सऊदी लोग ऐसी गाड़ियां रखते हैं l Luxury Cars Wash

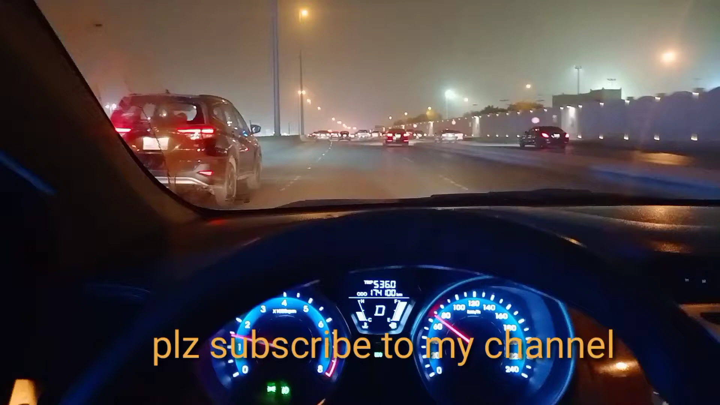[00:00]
कल रात में गाड़ियां नहीं दिखाई दी रहती यहां पे रोड पे इस रोड पे